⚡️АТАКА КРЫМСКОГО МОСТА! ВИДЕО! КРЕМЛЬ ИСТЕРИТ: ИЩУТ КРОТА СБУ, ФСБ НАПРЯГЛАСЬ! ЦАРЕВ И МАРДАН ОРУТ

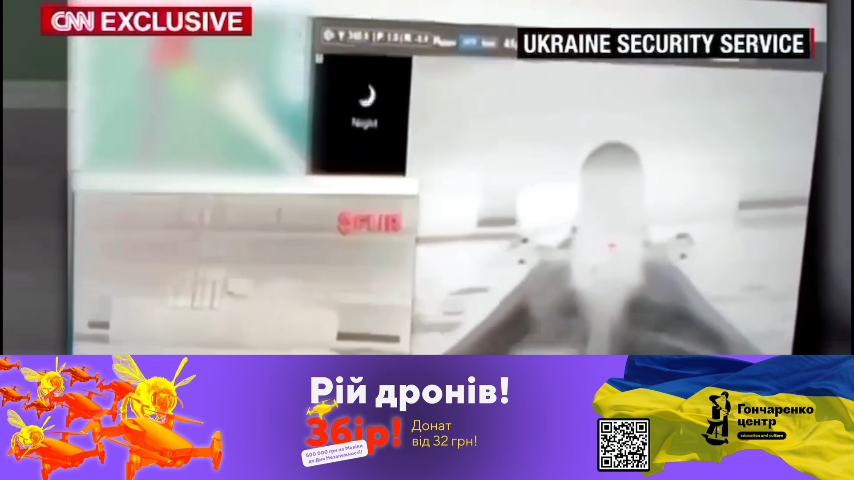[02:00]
The feed then obviously went dead as it hit the concrete. Russian officials said two civilians died in the attack.